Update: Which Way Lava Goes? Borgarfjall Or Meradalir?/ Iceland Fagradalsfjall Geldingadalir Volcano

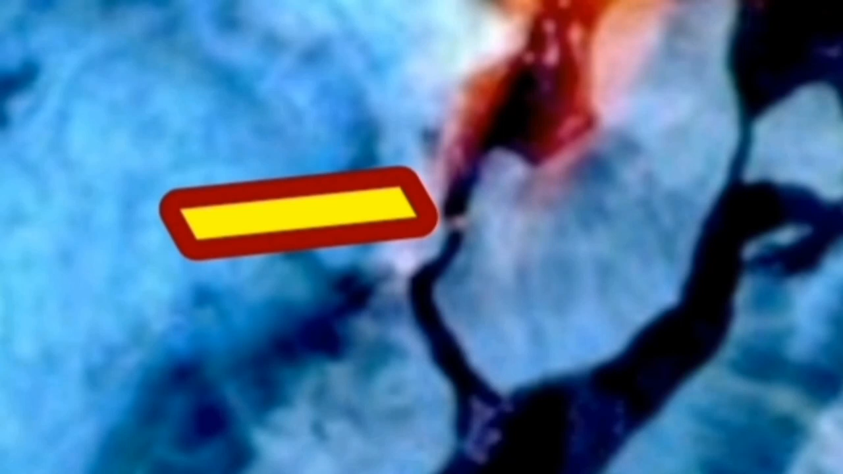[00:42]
that tiny notch there shows that actually the flow of the lava is not continuous it solidifies something is blocking the way so Nataline Valley is not the way that it takes.